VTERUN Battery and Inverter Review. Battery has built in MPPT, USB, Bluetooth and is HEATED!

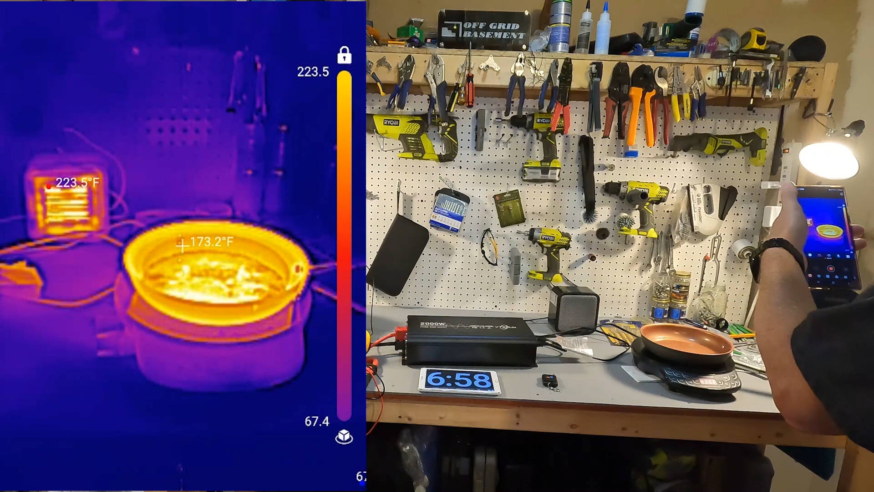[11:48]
On screen: spot 173.2°F, max 223.5°F
pretty warm um the inverter itself let's
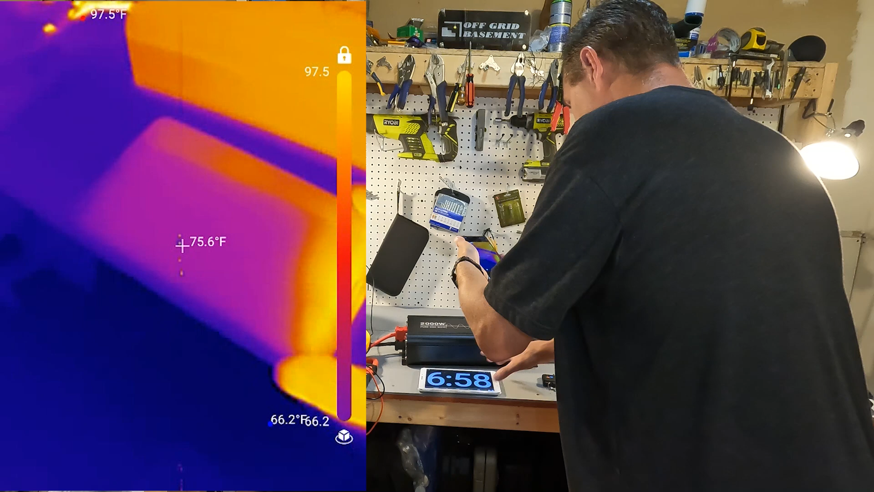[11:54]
On screen: spot 75.6°F, max 97.5°F
go and get this out of here that's the clock the inverter itself is
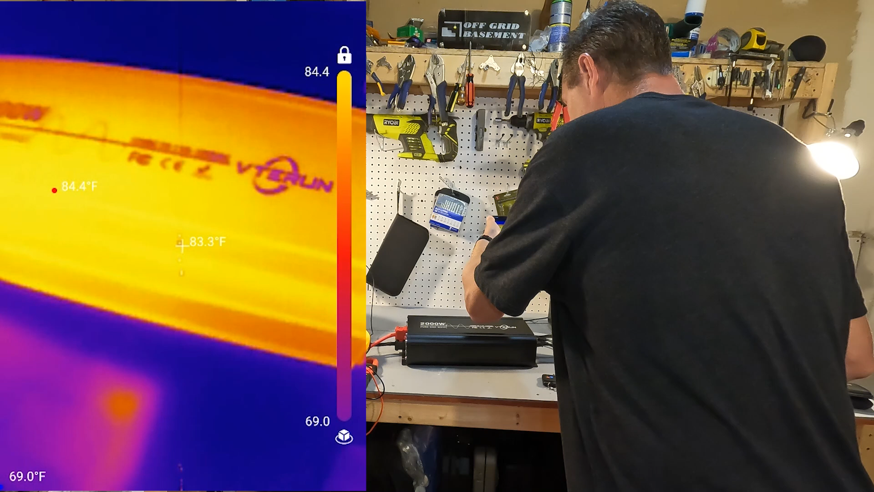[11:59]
i mean it's 80 80 80 degrees it is 85 degrees fahrenheit i mean i don't see i don't see any issues with this inverter at all that's that's
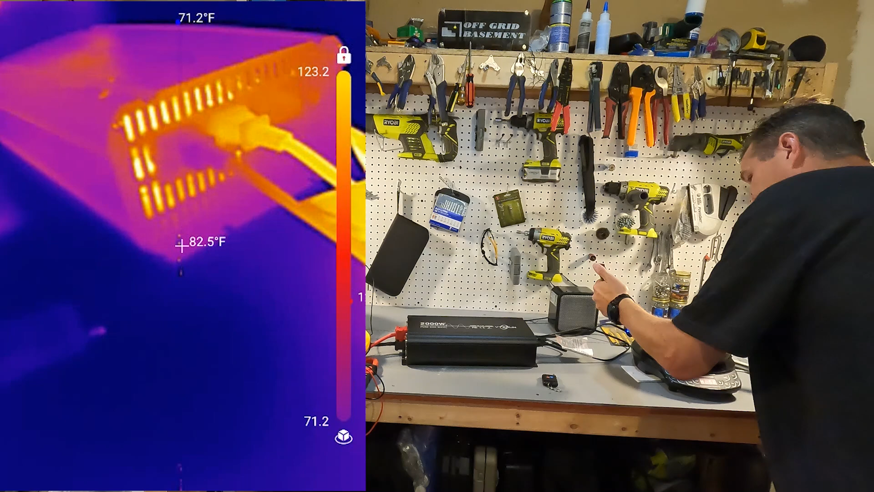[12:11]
On screen: spot 82.5°F
great let's see if i can get a little temp inside 90 looks like it's going up to about 115 i mean no big deal that's awesome uh the cabling that came with the inverter uh
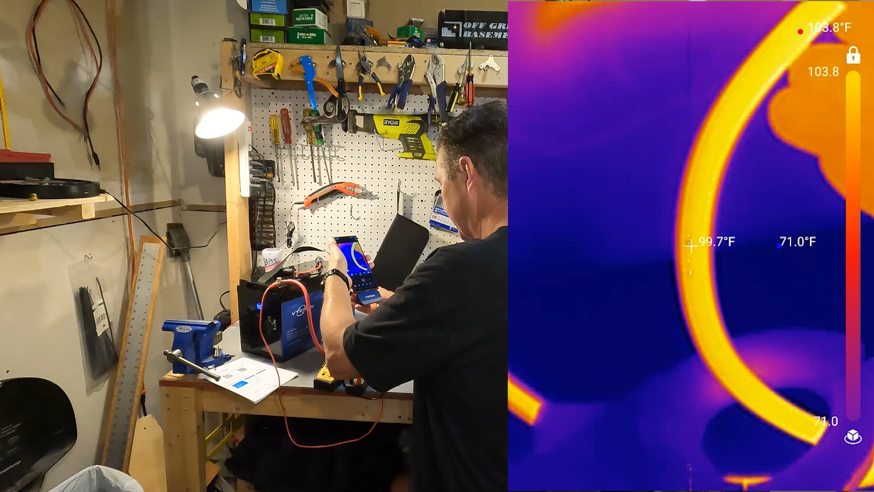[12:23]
On screen: spot 99.7°F, max 103.8°F
it's showing right around 100 degrees 100 degrees fahrenheit no big deal at all oh the fan for the inverter finally just kicked on too so that's good uh the battery itself
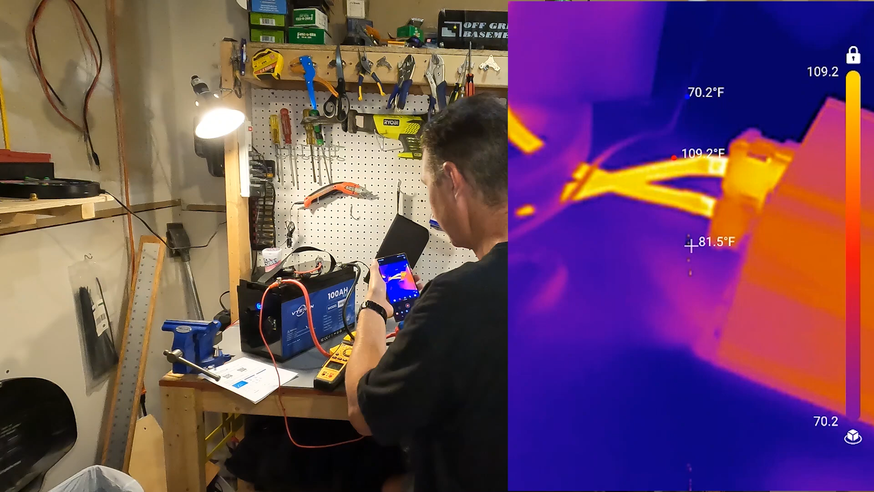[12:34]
On screen: spot 81.5°F, max 109.2°F, min 70.2°F
has a little hot spot right here but again
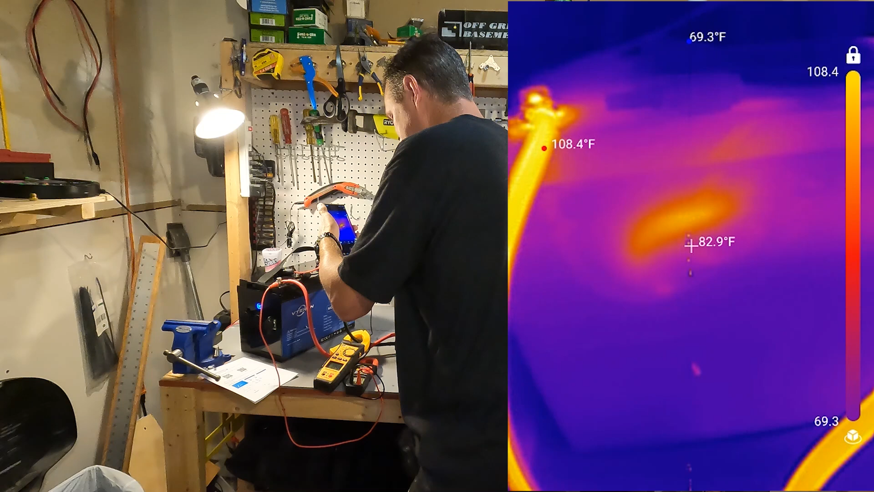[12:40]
On screen: spot 82.9°F, max 108.4°F, min 69.3°F
that's no big deal it's only 95 degrees at the terminals we're looking at about 118